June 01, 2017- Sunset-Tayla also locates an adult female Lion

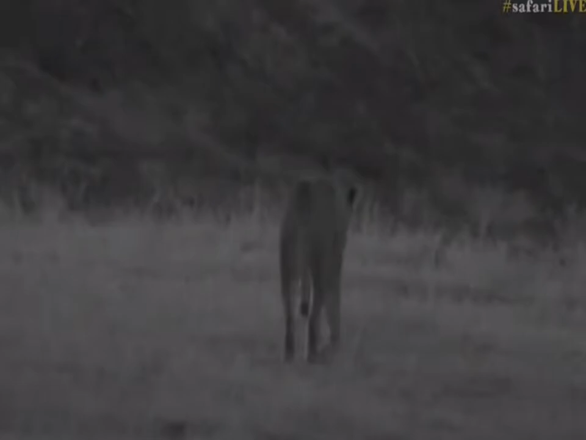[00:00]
We have got a lion, we have got a lion. I don't know which lion it is but unfortunately she is disappearing towards Sydney's dam but she was calling. She was doing a call so she's definitely looking for the others so we'll try and watch her as much as we can. I did just call another vehicle into the sighting so hopefully they'll get closer. She's in Biffles Hook now going towards the Manuleti and they will hopefully supply us with some light. She's got a rather large stomach though from what I can see.